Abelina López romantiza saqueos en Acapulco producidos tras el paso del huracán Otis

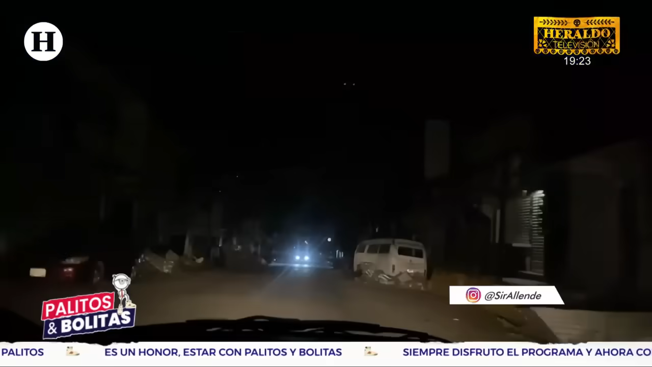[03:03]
Mientras la oscuridad envuelve las calles de Acapulco, vecinos de la colonia Progreso,